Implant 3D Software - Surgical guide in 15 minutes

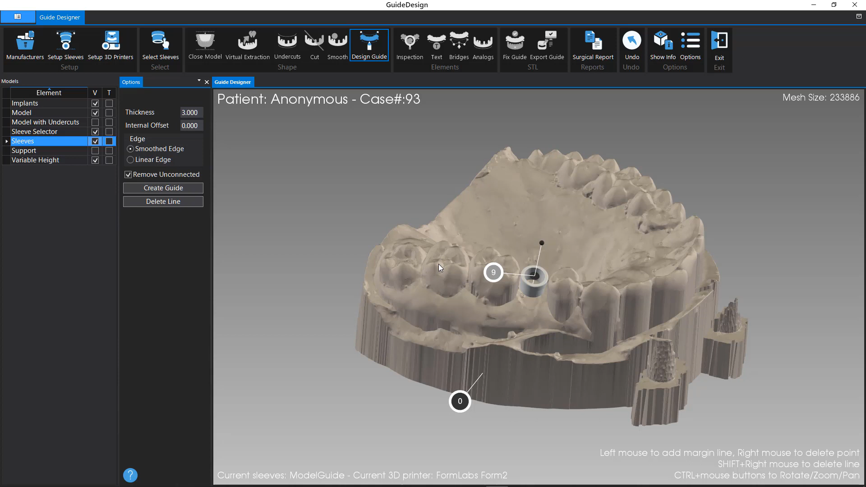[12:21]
Click on Model Surface to add point to guide margin line.